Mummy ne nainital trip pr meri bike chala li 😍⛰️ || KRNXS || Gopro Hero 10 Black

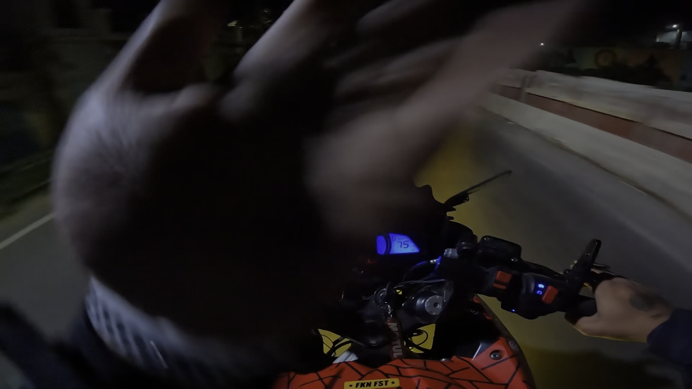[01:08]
ऑल राइट, हम लोग अभी अपने घर से निकल चुके हैं, और आप लोग लाइट देख सकते हो कितनी प्यारी थ्रो दे रही है,
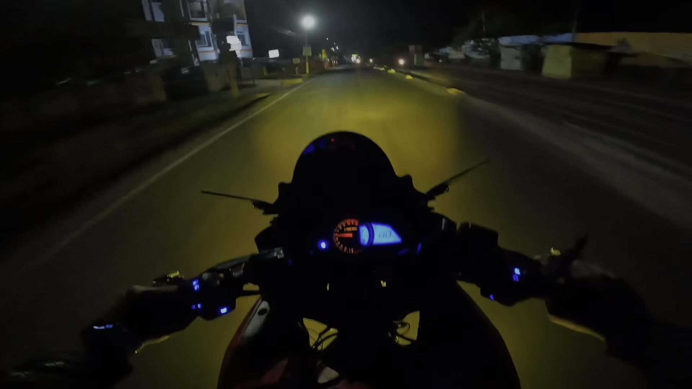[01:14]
और रोशनी में तो कोई कमी ही नहीं है, इतनी मज़ा आता है इसे चलाने में।